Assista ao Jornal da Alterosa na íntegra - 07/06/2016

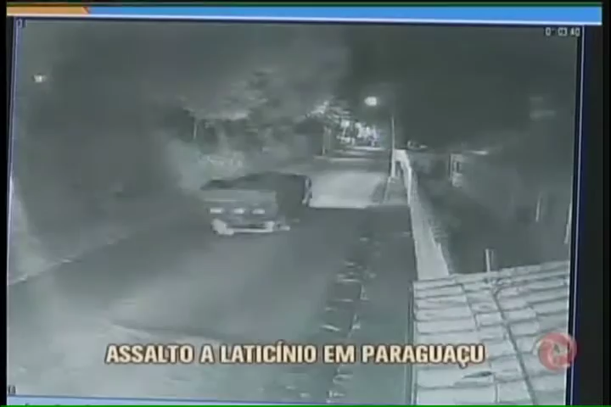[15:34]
Dá para perceber que um dos veículos está carregado com os produtos do assalto. Não depende de vender o queijo, receber para pagar o salário de funcionário, pagar o produtor na roça.